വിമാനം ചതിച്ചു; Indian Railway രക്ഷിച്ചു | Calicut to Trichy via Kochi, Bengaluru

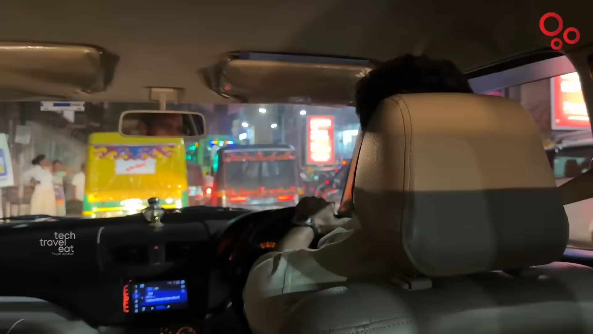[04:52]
റെയിൽവേ സ്റ്റേഷനിൽ നിന്ന് ഇറങ്ങി എറണാകുളത്തെ തിരക്കുകളിലൂടെ ഒരു യൂബർ ടാക്സി പിടിച്ച് 1000 രൂപ
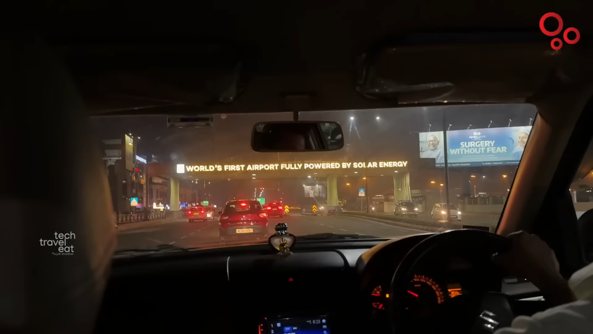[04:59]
കൊടുത്ത് ഞാൻ ഇവിടെ അവസാനം നമ്മുടെ കൊച്ചി നെടുമ്പാശ്ശേരി വിമാനത്താവളത്തിൽ എത്തിയിരിക്കുകയാണ്.